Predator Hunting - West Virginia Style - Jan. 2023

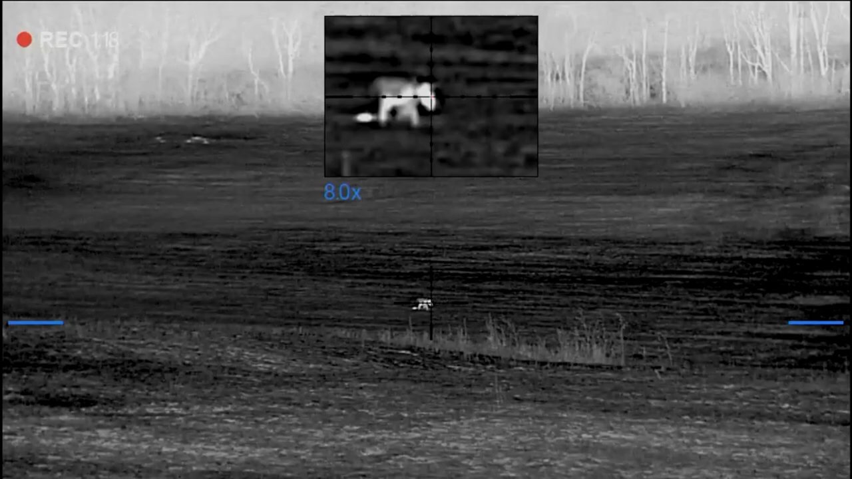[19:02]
He just left a crap pile of crap. Tell us when. 165. Ready, Tom?
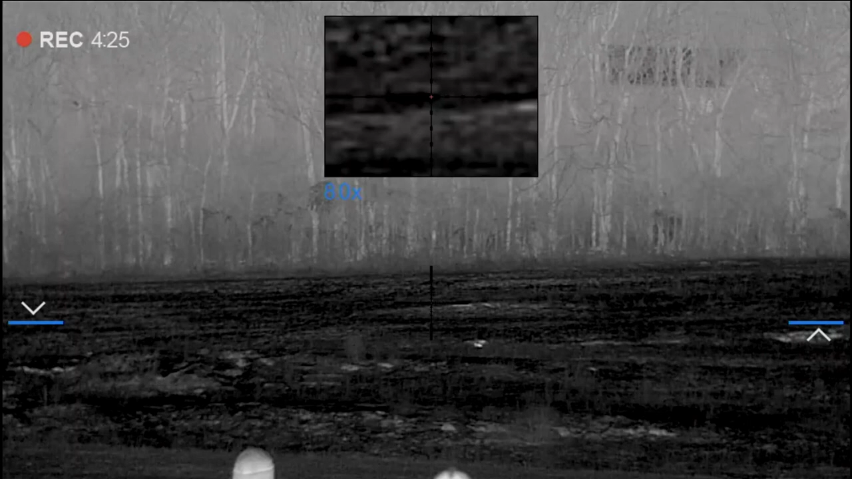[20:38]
The gun is unloaded, just to be clear. The coyote is right where the crosshairs are now.
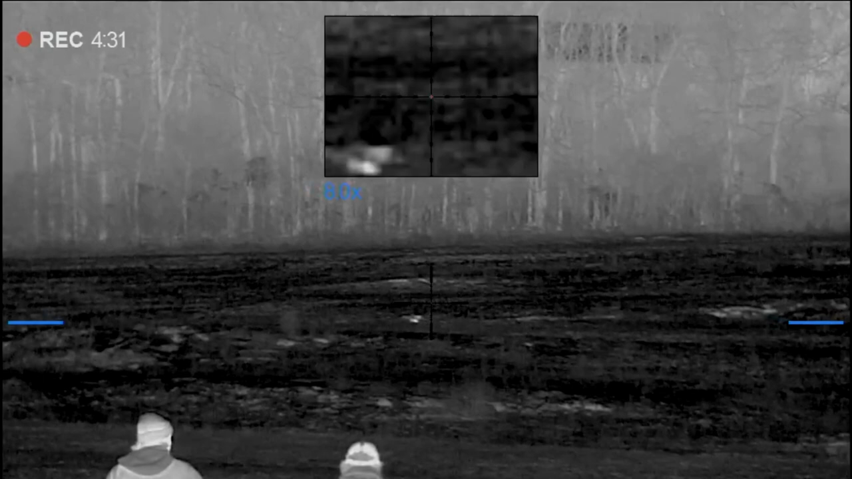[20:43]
You can see them right there. And they're going down. I'm going to turn aside so you can see a good view of it. And enjoy.
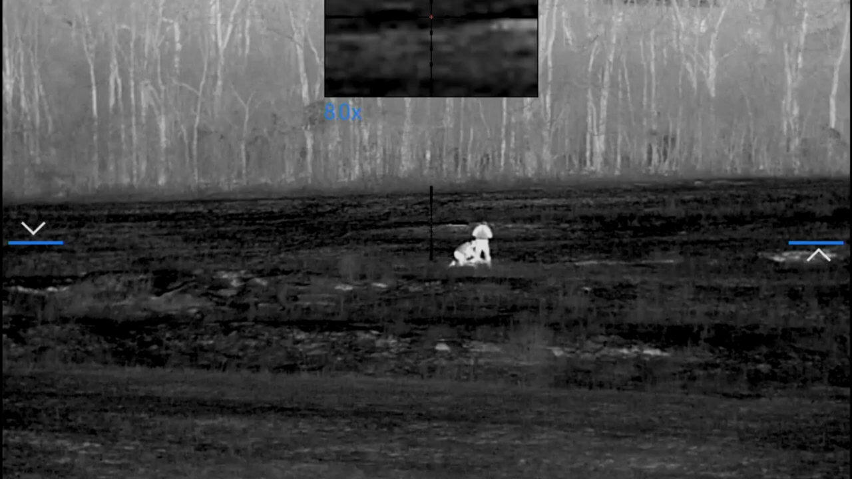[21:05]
Y'all have a great one now. And they're on their way back.
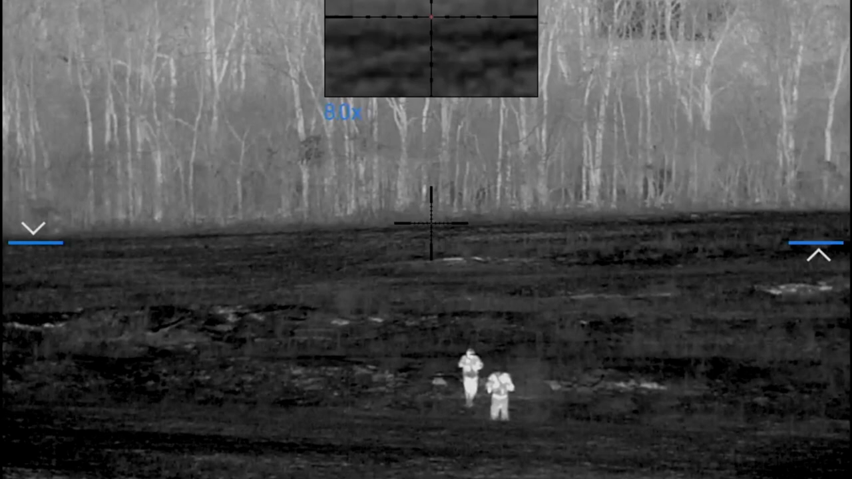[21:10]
Again, the gun is unloaded.
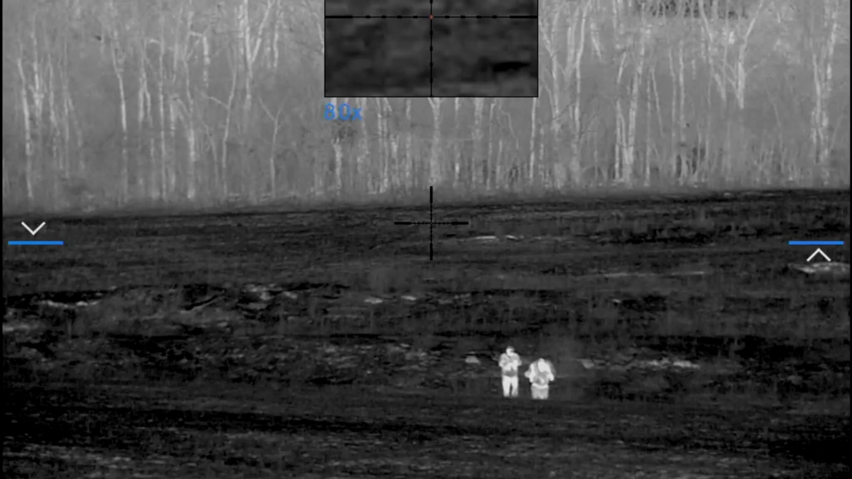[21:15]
And they are coming with the yote on their backs.
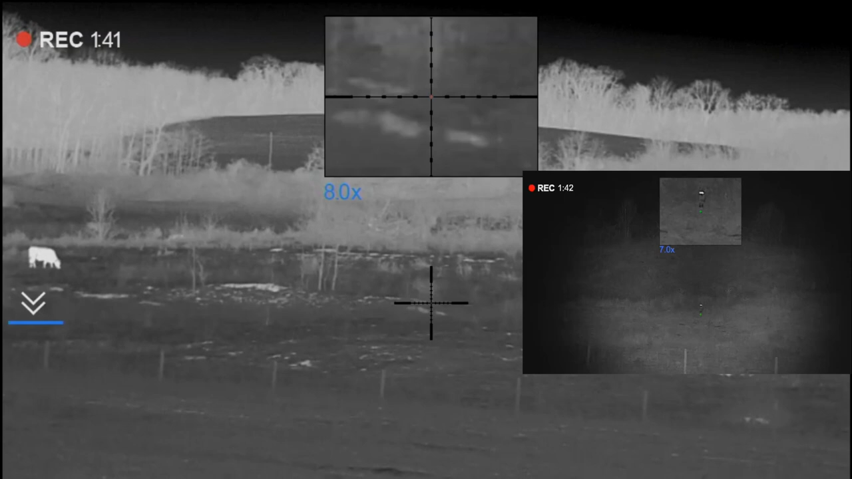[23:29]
I see him. He's coming. Here he comes.
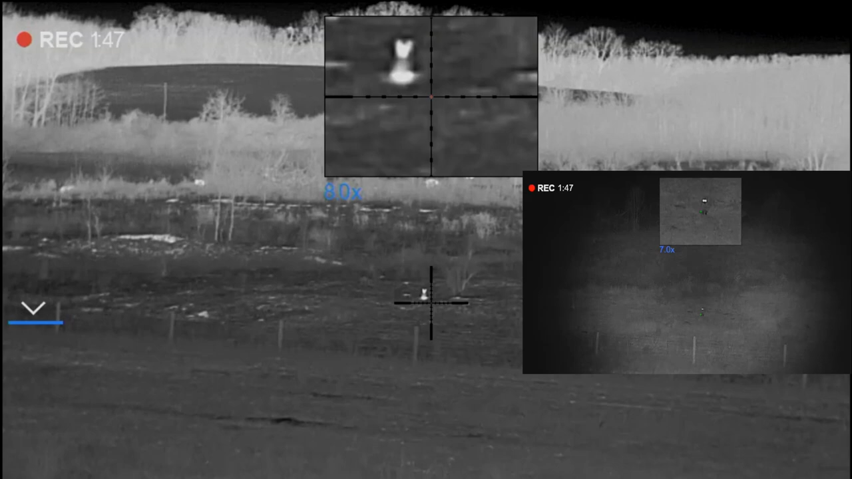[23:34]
I'm not.
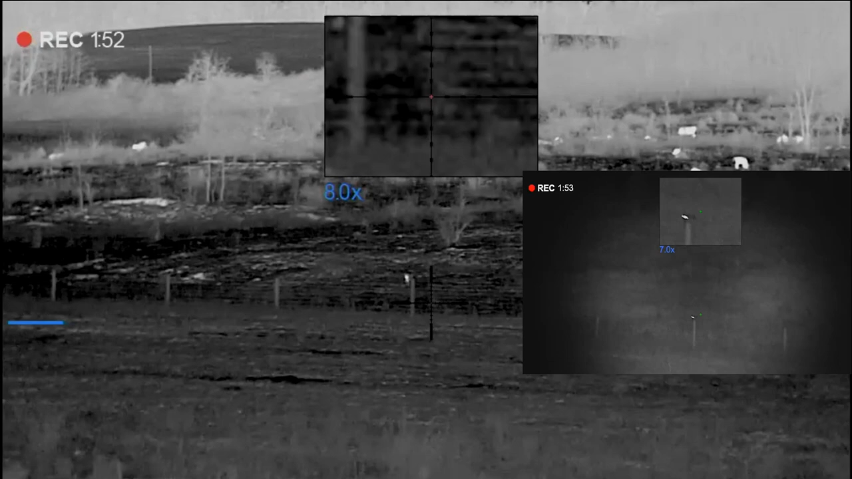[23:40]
I want some good video. I've been videoing the whole time. I'm sure you're coming. Yeah. Go ahead. Here he comes. Leave. Let the fence. Yeah. Let him come. Let him come. Wait. Let him come. Yeah.
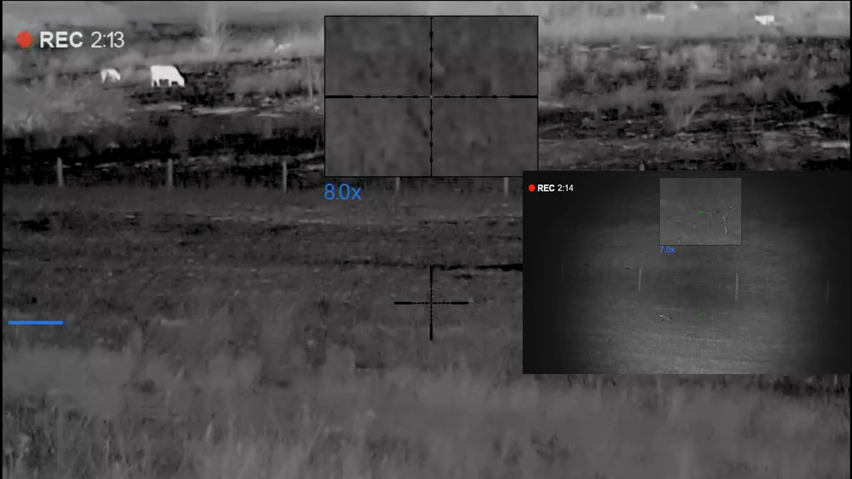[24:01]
You're recording? Yep.
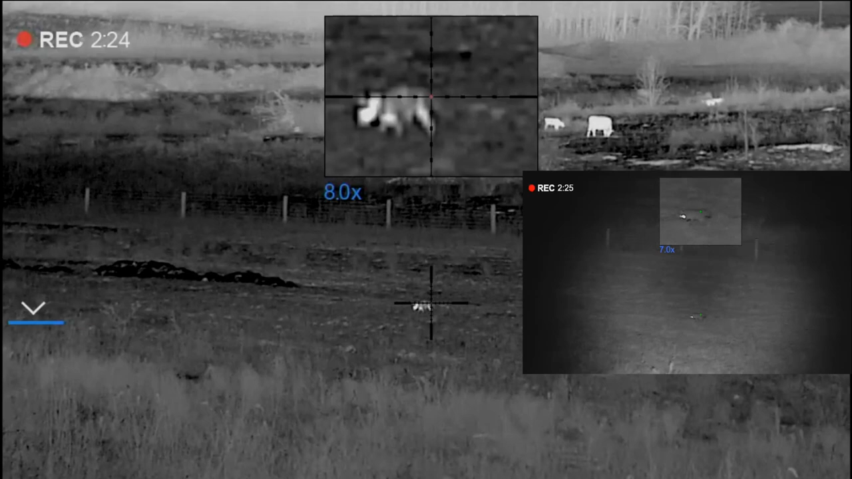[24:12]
He shot. Who shot him? Yeah. Can't move.
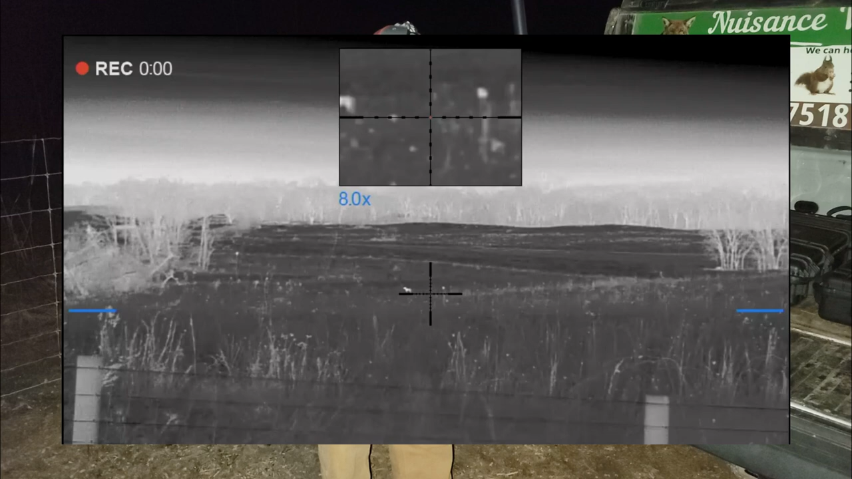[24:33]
Hummer. No, that's a coyote, dude. I can shoot it now. How far is he, Dad? How far is that yoke right there? I can shoot him. I got a good view and a good shot. Don't move, Tommy. Dad, play the caller. What are you doing? Oh my God. They're right here standing. Here he comes.
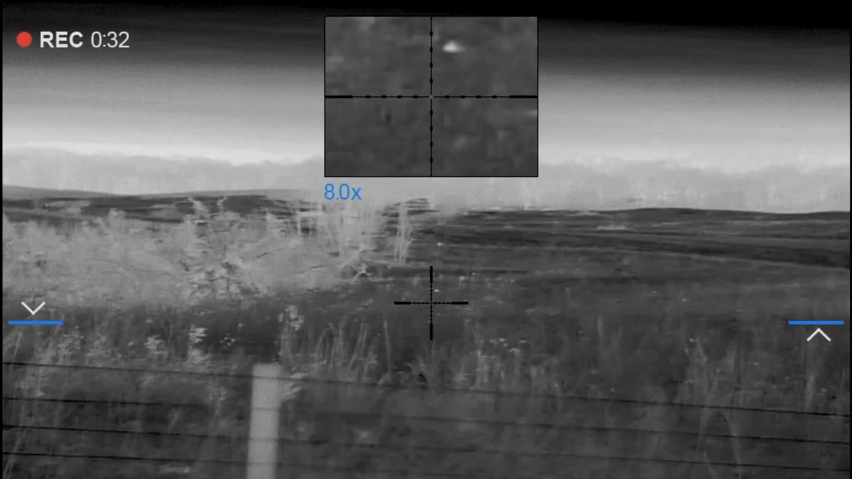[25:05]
Here he comes right here in the weeds. I got it.
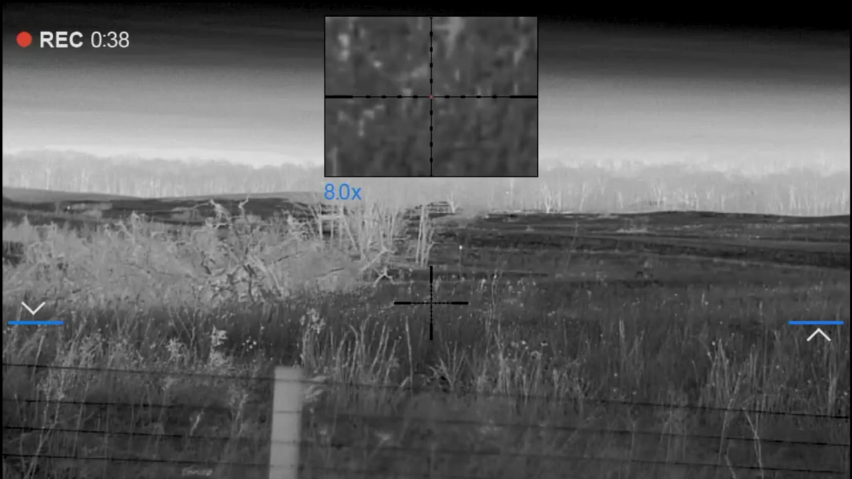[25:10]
It's a coyote. Brush pal coming to the left. He's going to try to win me.
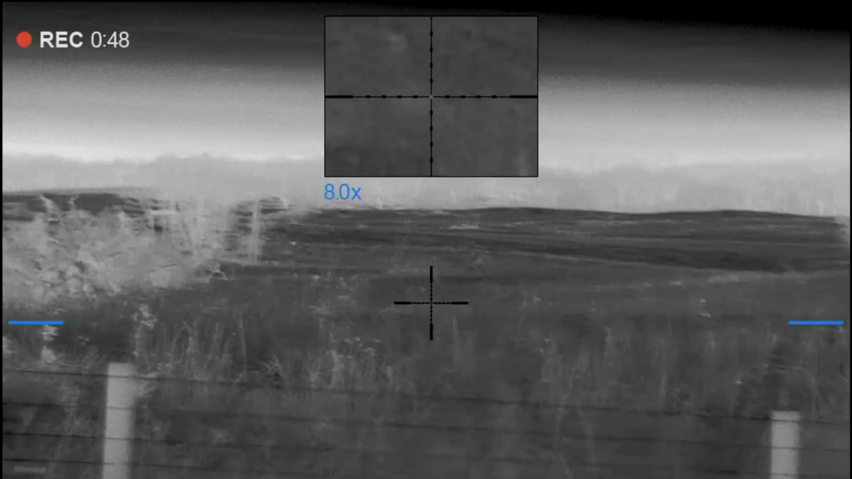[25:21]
He's right here at me. Right here at me, dude. I got him right here. He comes. He's going in fast. Let him come. Tommy, get around here with me.
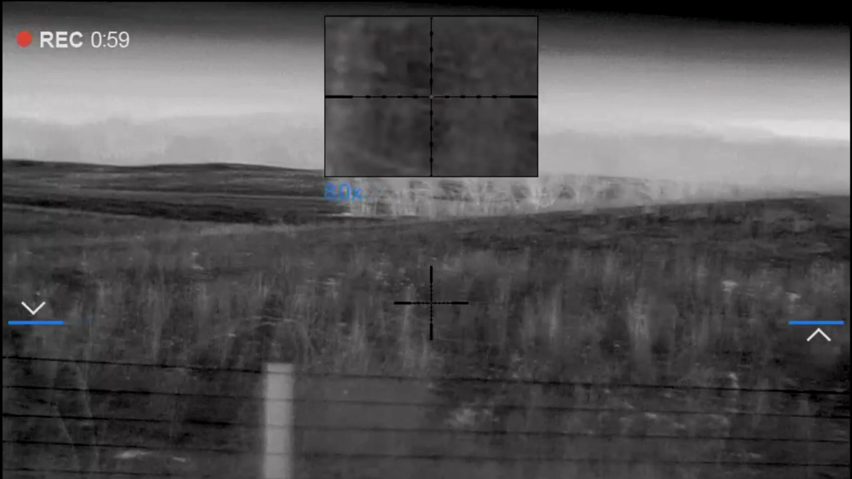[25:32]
Don't move there. Tommy, they're right there. Don't move. Don't move. Don't move. He said, come on. Stay right there. Stay right there.
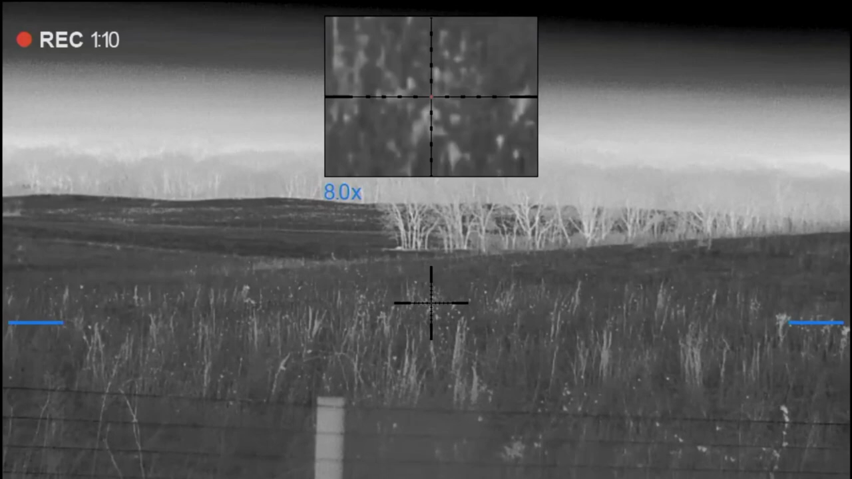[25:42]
They're in the grass.
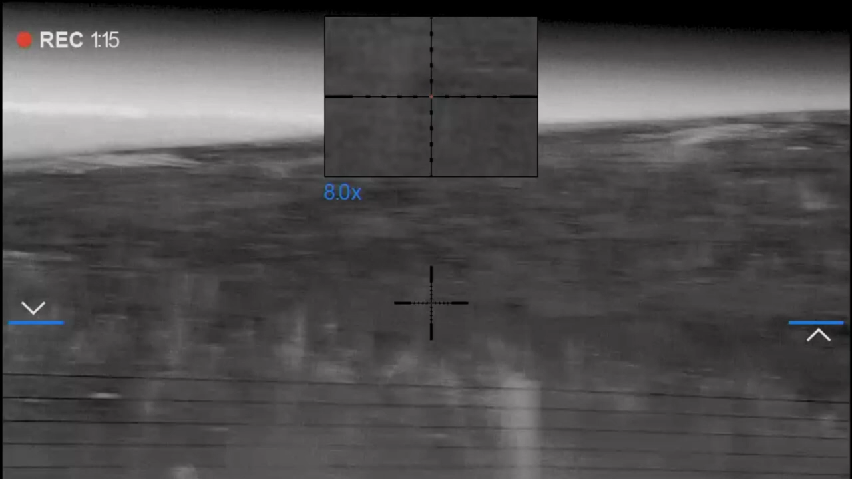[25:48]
Right here on the hill. Right here on the hill. See him?
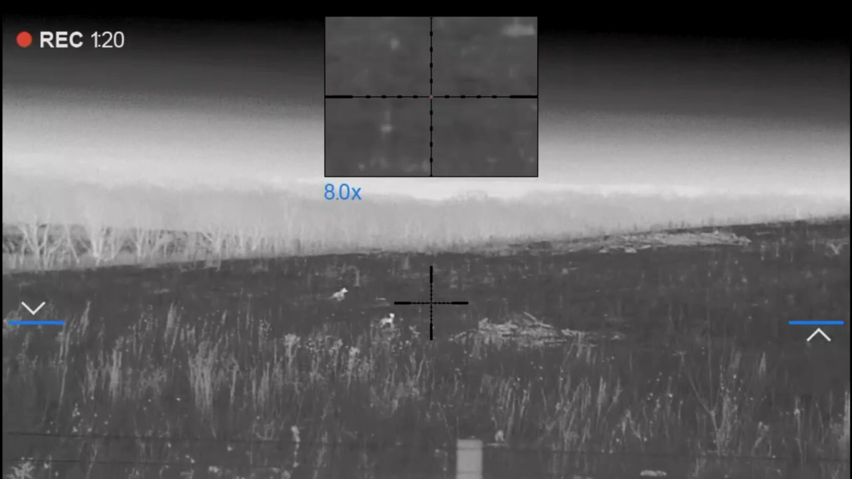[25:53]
I got him. I got him. I got him. I'm going to shoot the upper one. Ready? Hang on. Wait. One, two. Let him come. Behind the bush for me.
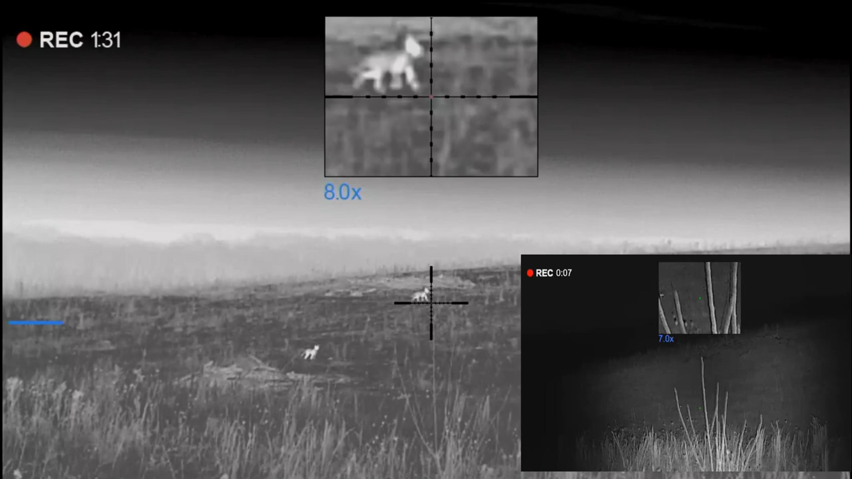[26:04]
Let him come. Tommy, you shoot the far one. The far one? Shoot the far one. I got the bottom one.
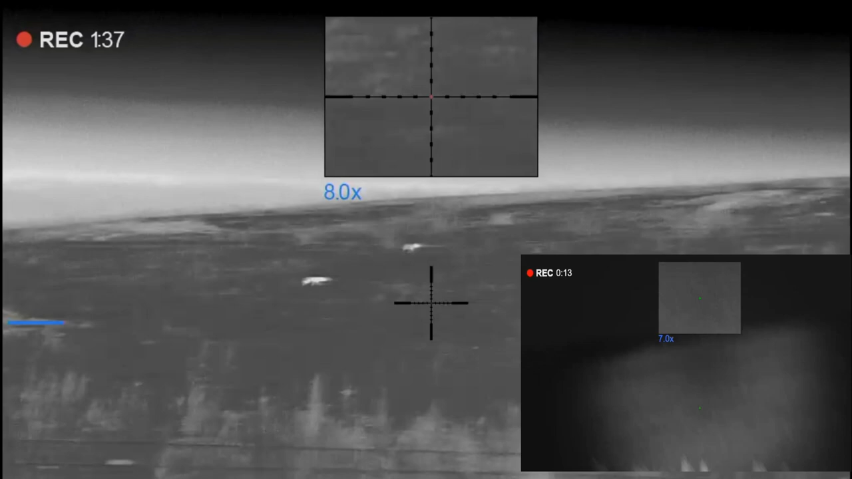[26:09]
Let them come. Let them come. They're together. They're coming. Ready? You shoot the left one, Tommy. All right. One, two, three. You missed.